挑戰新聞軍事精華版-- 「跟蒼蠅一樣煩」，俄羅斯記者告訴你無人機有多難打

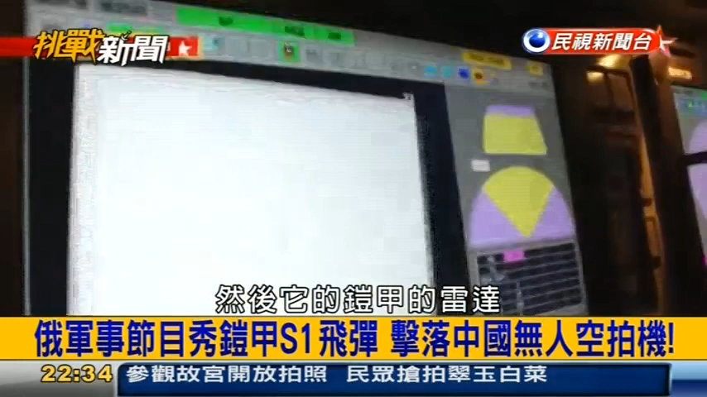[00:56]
的雷達可以追蹤到50公里但是50公里的時候這時候你看它這個無人機在天上飛
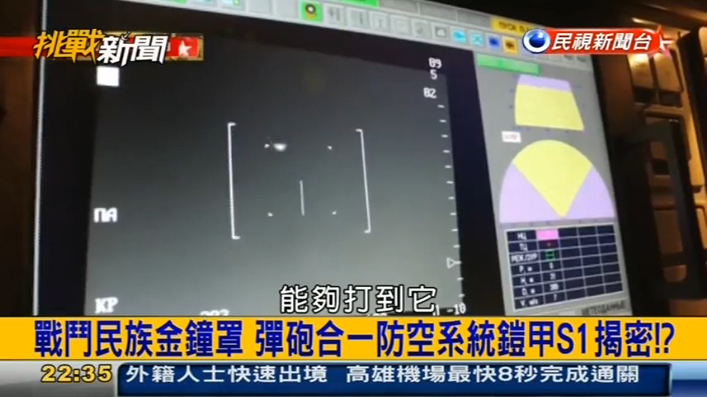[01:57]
夠達到它所以你看它雖然瞄準了但是你看它今天這個它很能跑對不對